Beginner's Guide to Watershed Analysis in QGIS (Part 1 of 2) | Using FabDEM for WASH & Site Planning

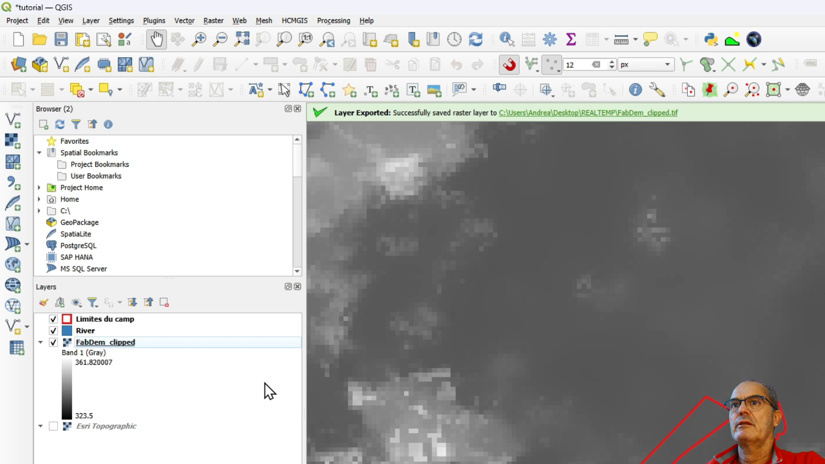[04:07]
we can check the properties of this digital terrain model we can see that we have a geographic coordinating system and we have a pixel site in degrees so the first thing what we want to do is to reproject the digital terrain model and also to increase the resolution increasing the resolution doesn't improve the quality of the digital terrain model but it gives when you work with it better smoother
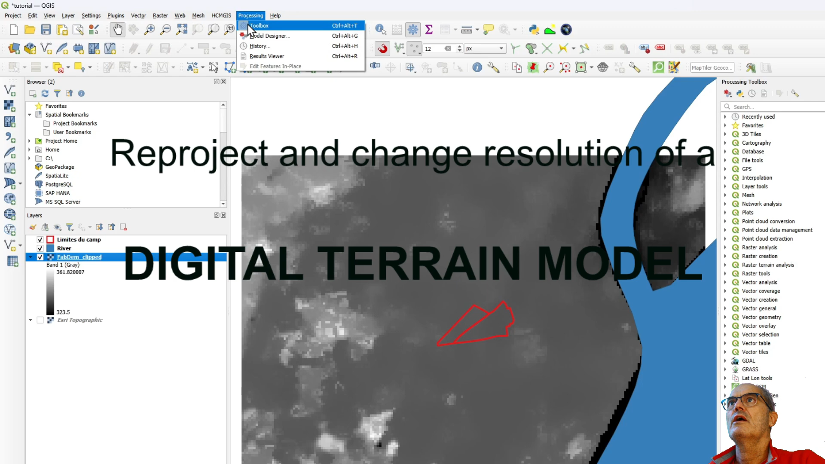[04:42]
result so to reproject and to increase the resolution we go to processing toolbox and we write here varp
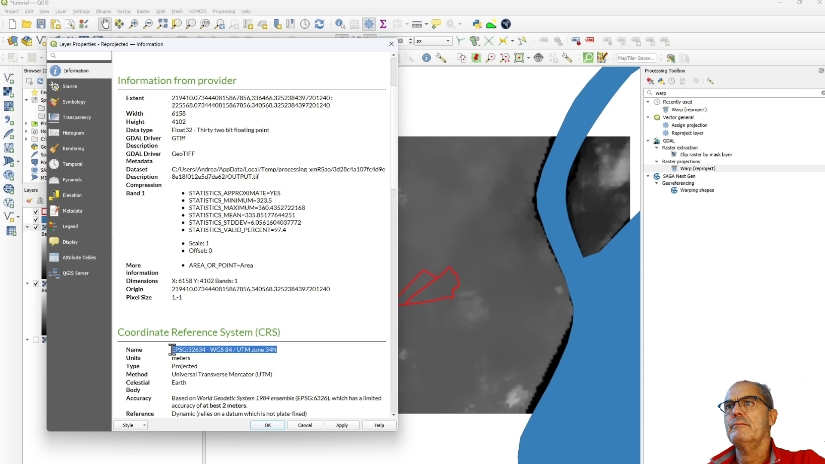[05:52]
projection that's fine and pixel size of one meter let's check visually the pixel size here the pixels
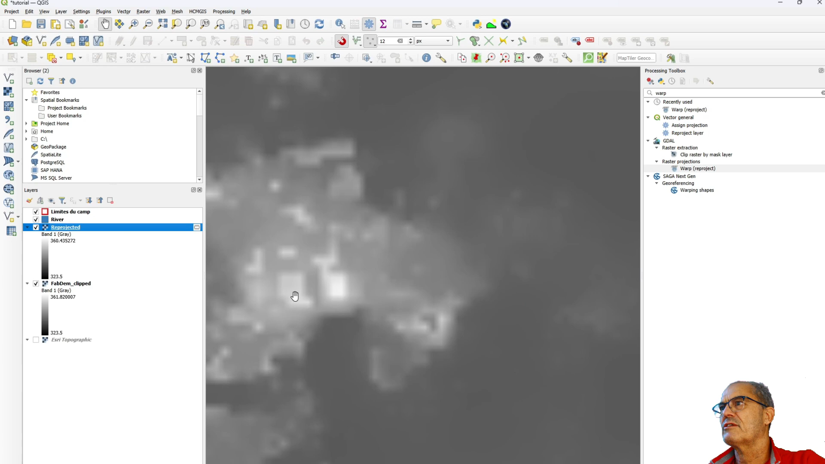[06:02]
are actually relatively clear from here to here it's one meter okay so that's fine i save it as let's pop them clipped one meter utm okay so i have all the information in my title
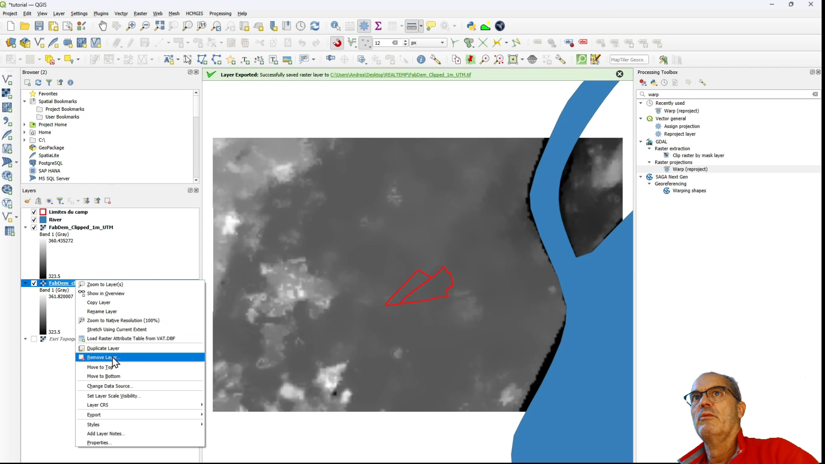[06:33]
fine i don't need this one anymore so i don't have and i can also save my documents now i have my digital terrain model resample metric projection one meter resolution fine